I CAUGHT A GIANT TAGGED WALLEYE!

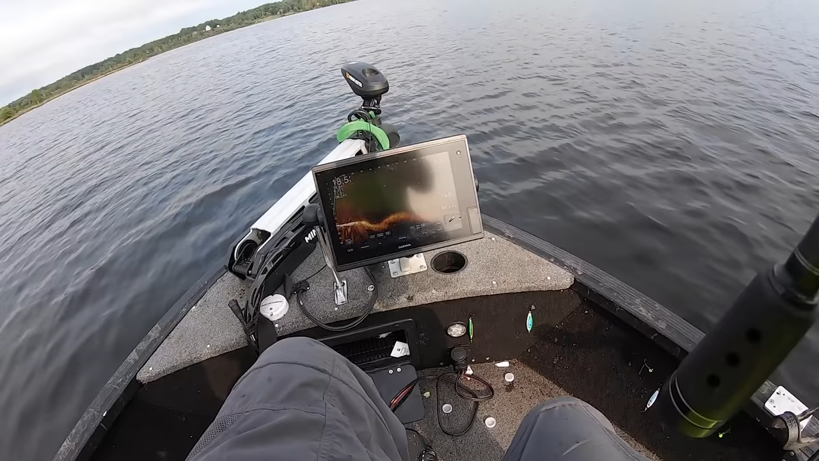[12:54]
he's on it got him oh missed him another one got him got him they're walleyes dude they're all big school walleyes up there backing us up real quick where you at where you at get in that school there they are right there look 70 feet they're following this fish in here he comes get it right in the school andy reel it in get it right in the school
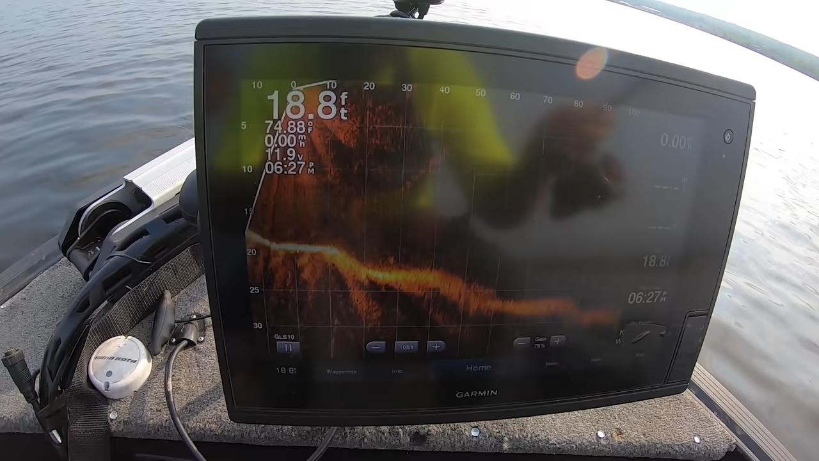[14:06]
On screen: depth 18.8 ft, water 74.88°F
right there right there 40 feet it's weird once you sometimes catch one see how the whole school kind of got a little spooky